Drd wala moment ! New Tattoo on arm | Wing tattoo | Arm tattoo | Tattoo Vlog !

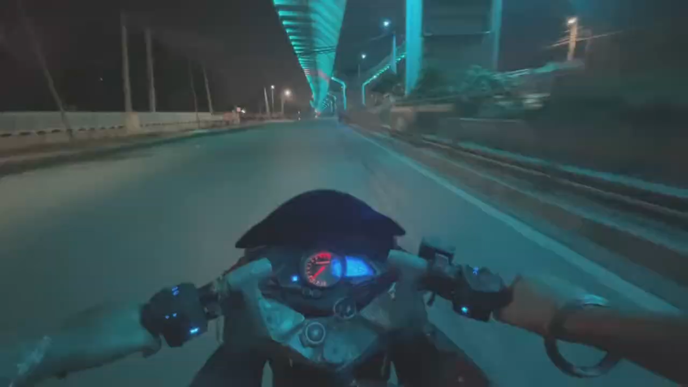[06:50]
हाँ जी देखो जी टैटू बना के आप आ गए टाइम इस टाइम 10:45 हो गए रोड देखो खाली है बट इन्ना ट्रैफिक नहीं कह सकते अपना
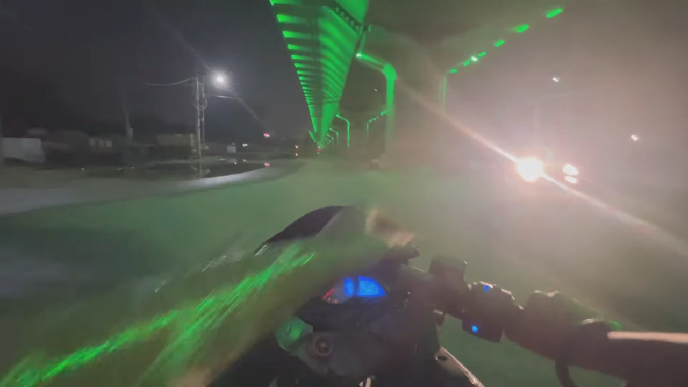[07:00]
थोड़े मोटे है जो थोड़े मोटे खाल दिखते पे ने बट जो आ रूट है ना बस स्टैंड वाला आ लाइटिंग करके इन्ना ज्यादा सोहना लगता है ना बहुत देखो कि सोहना लगी लाइटिंग करके आ क्योंकि एक ट्रैफिक है
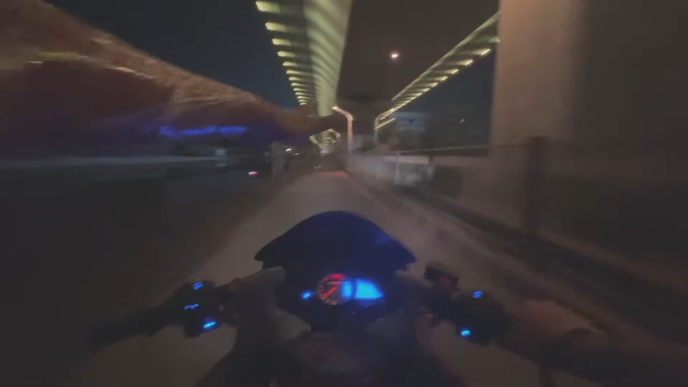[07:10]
नहीं ट्रैफिक घट है पहली गल तो आ करके देखो कि सोहना लगी जाता है आ मैं लगता कल मतलब अच्छ मीह ताजा पे लगता है पर कल का मीह पिया वो पानी इकट्ठा होया देखो आ देखो लाइटिंग